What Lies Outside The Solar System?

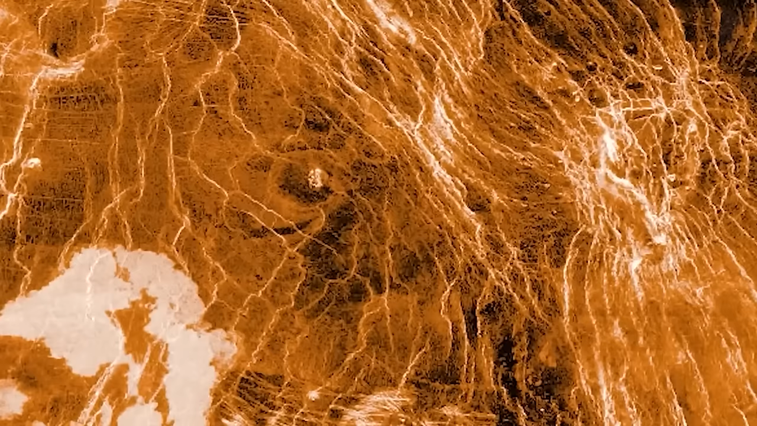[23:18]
The most prominent elevated feature on Venus is Aphrodite Terra, often considered a hypothetical continent.
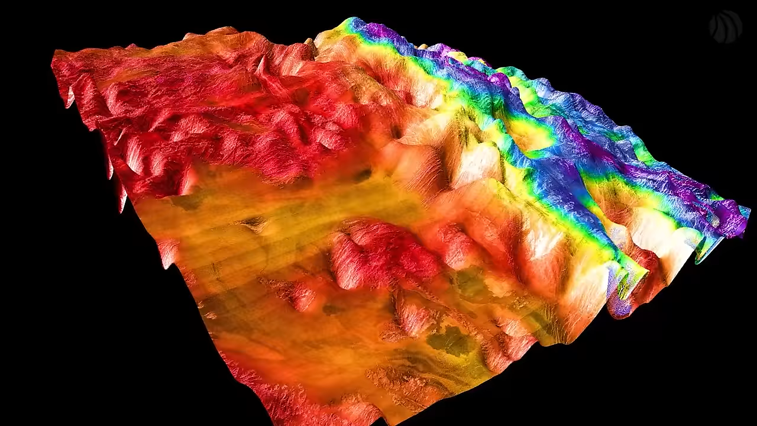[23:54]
Alpha Regio, located in the eastern part, stands out for hosting Venus's highest volcano.
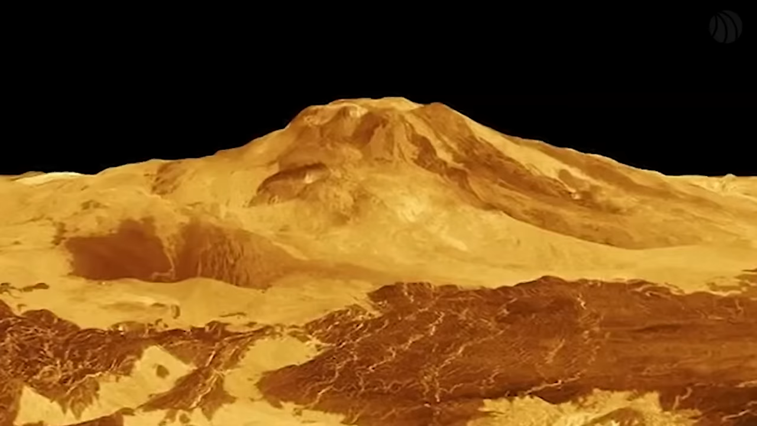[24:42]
indicating various forces acting on the crust simultaneously. Additionally, deep crevices containing traces of lava spillage have been discovered,
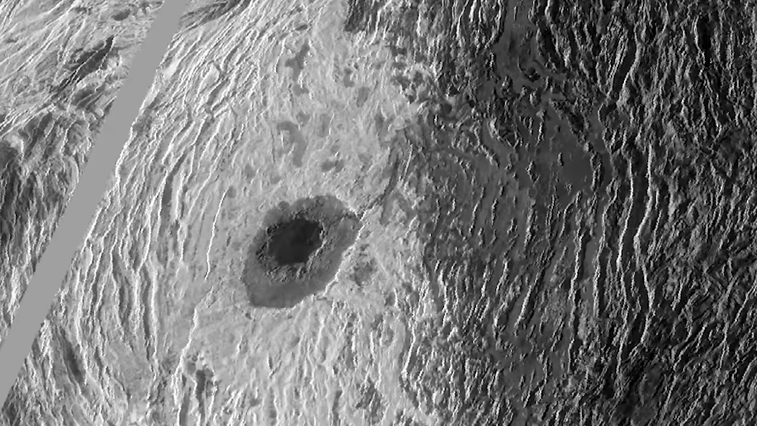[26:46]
In the center of Ishtar Terra lies the largest volcanic massif on Venus, Maxwell Montes,